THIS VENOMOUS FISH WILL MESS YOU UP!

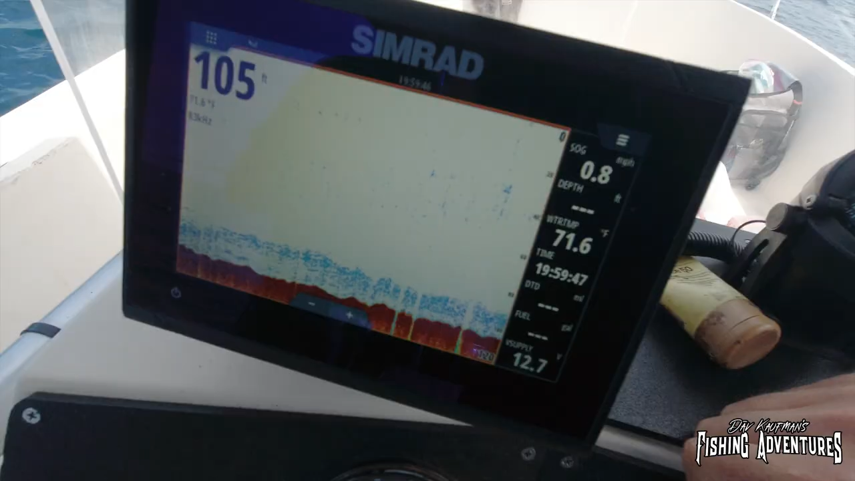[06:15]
On screen: water 71.6°F, speed 0.8 mph
so we are fishing at 105 feet here we're fishing off
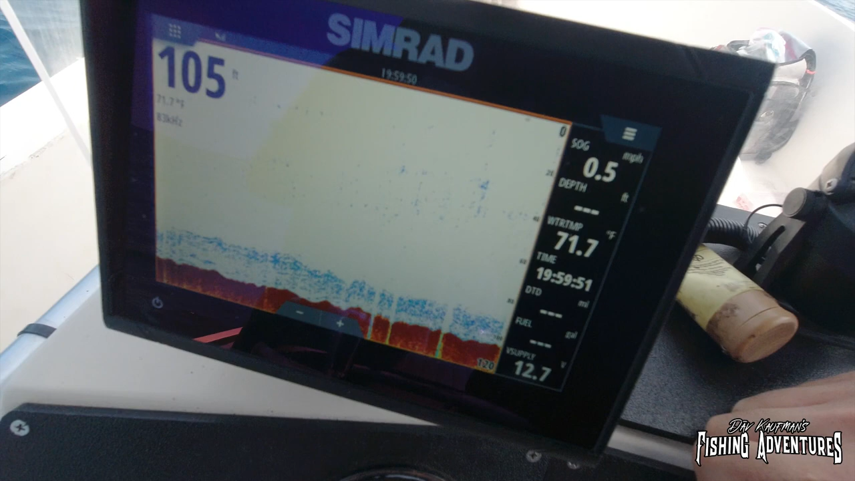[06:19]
On screen: depth 105 ft, water 71.7°F
the bottom and i'm going to show you guys the rig we're using here